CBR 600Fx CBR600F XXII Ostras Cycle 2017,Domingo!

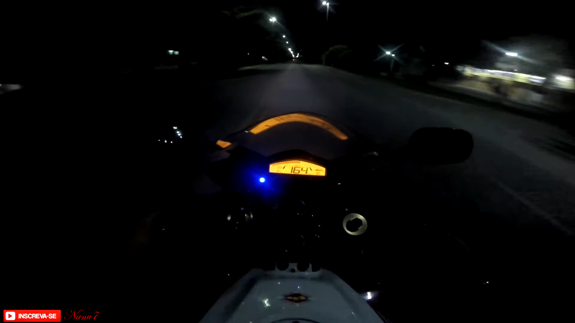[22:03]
Rapaz, quase 190 aqui. Ih, rapaz, os homens ali, hein? É por isso que é bom você andar original, né? Uma outra coisa, andar com a câmera no capacete é incrível. Aqui pelo menos é, né? Em São Paulo eu vejo aí vídeos da galera tomando dura, andando com câmera, né? Não sei, mas aqui o cara, a polícia, olha, olha, manda você passar.